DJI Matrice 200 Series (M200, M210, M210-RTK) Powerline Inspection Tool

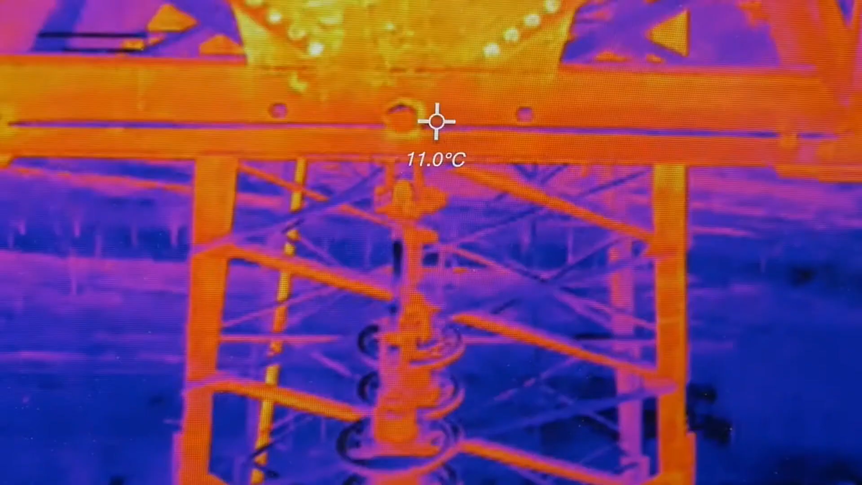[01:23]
On screen: spot 11.0°C
With the Matrice 210 models, pilots can now fly two cameras at the same time
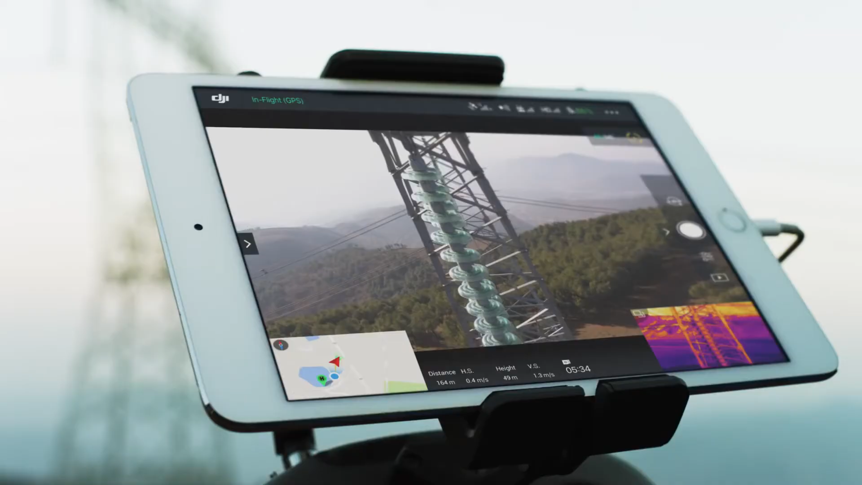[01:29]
and switch between visual
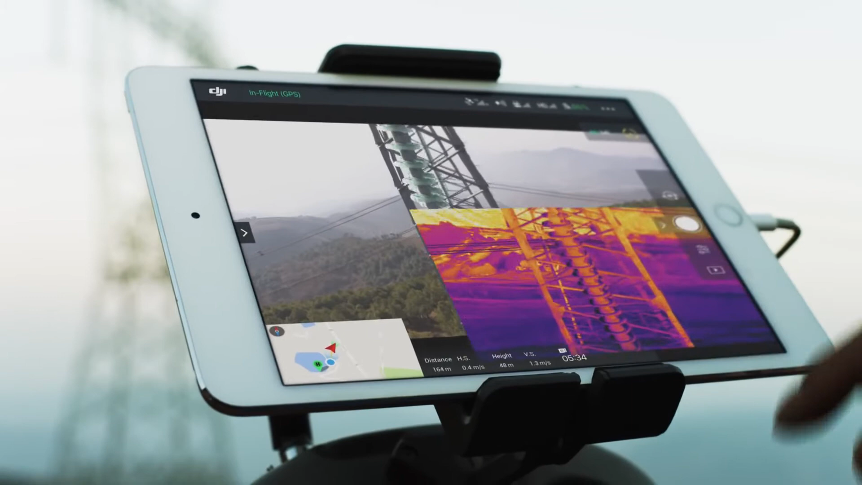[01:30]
or thermal imaging in real time to identify and locate faults.